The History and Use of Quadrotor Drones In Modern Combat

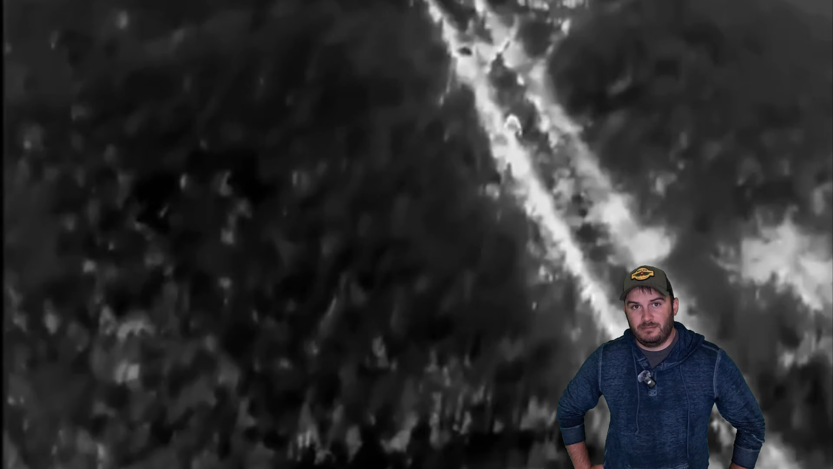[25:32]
Dropping off food, water, ammunition, heating supplies, communication equipment, you name it. That's what I use mine for. Not magazines, California, calm down. But food and water and medical supplies.
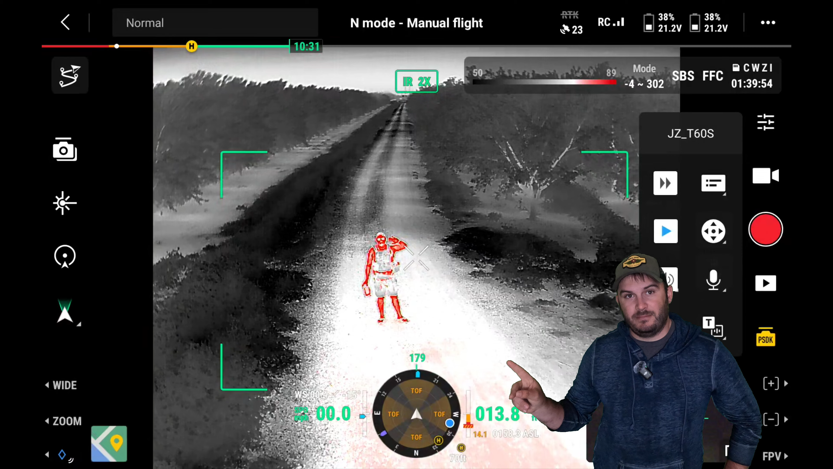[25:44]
Probably the last version of the platform style drones will be the infrared drones.